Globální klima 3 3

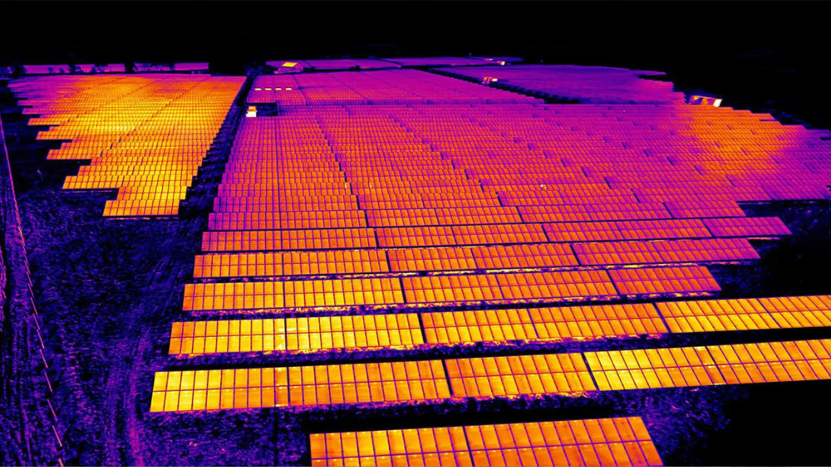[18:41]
Srovnání s okolní loukou nám ukazuje, že teplota panelů je o více než 10 stupňů vyšší než teplota okolní krajiny. Tady se jedná o plochu několika hektarů.